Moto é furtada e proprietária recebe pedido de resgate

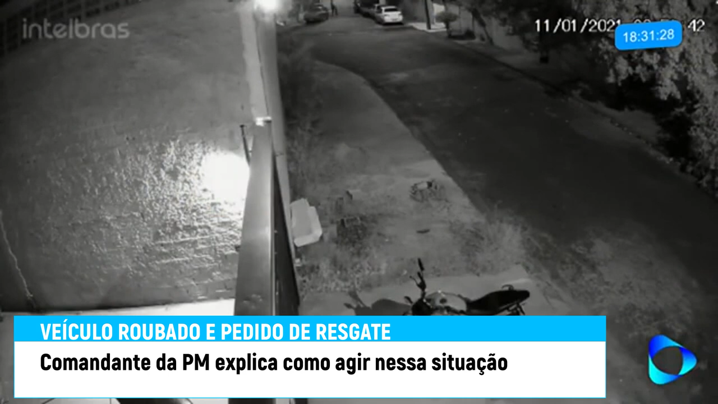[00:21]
Olha lá. 9 para as 9 da noite. 20 horas e 51 minutos. A moto tá ali em frente da casa do cidadão.
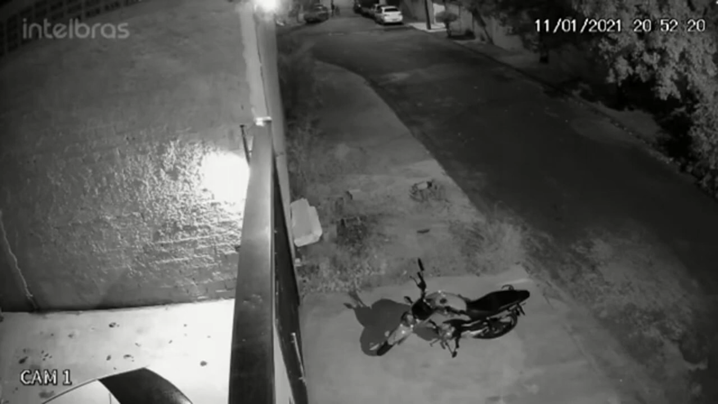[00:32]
Daqui a pouquinho você olha ali perto daquela árvore, do lado direito. Você vai olhar do lado direito. Olha lá. Olha lá, já viu a moto dando sopa. Aí lá, chegando. Aí tá chegando. Vai lá pra debaixo da árvore pra botar o capacete. Ele não sabe que a câmera tá filmando ele, né? Mas botando o capacete não dá pra reconhecer o malaco. Aí lá embaixo da árvore ele põe o capacete. Olha lá. Calmamente, tranquilo. Olha pra um lado, pro outro. Chegou com a micha na mão. Olha lá. Travou. 20 horas, 52 minutos e 57 segundos. Pode soltar.